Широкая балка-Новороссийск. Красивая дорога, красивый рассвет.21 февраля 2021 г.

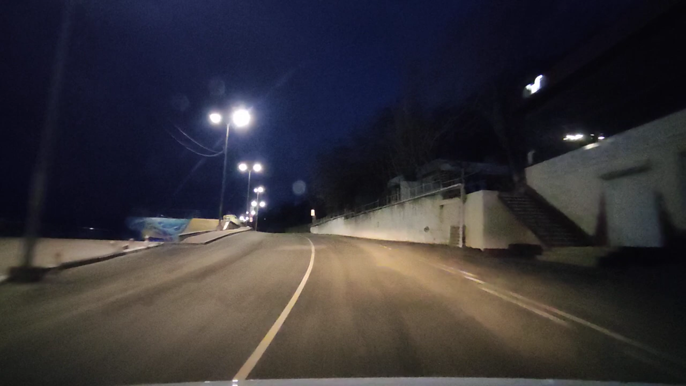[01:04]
Да, тут жизнь замирает в межсезонье вообще.
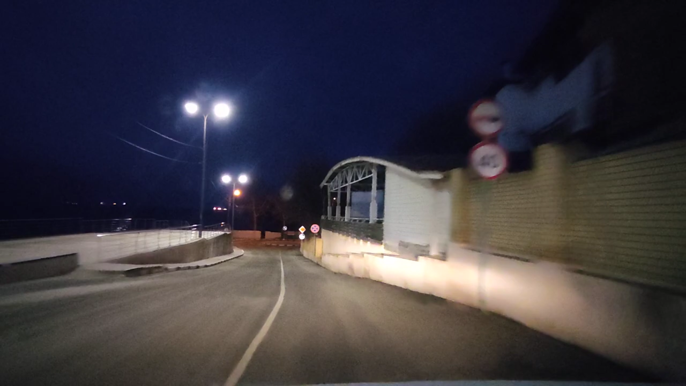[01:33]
Направо идут санатории, профилактории всякие, но мы туда не поедем.
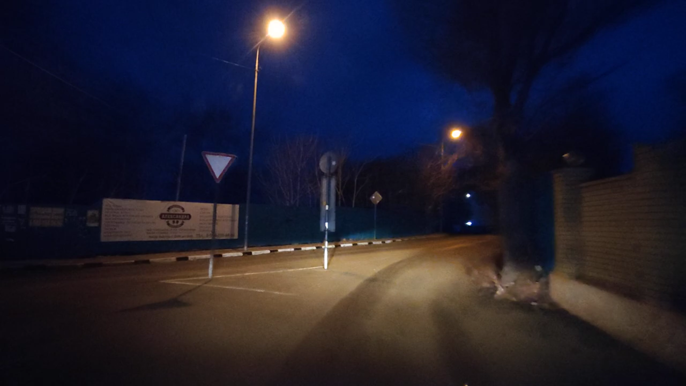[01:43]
Вот так вот. Ну, смотри, как красиво. Смотри, заря, как смотрится, смотри.